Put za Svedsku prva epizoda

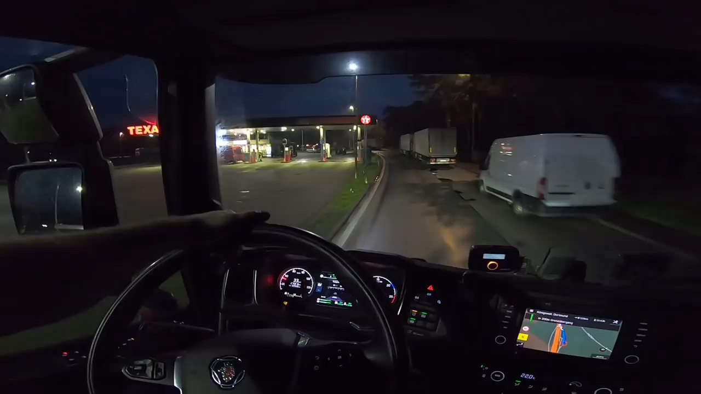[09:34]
Evo, vidite vi ovdje. Bitte in 200 Metern rechts abbiegen. Oh, da ćemo nam i odmah smrtiti.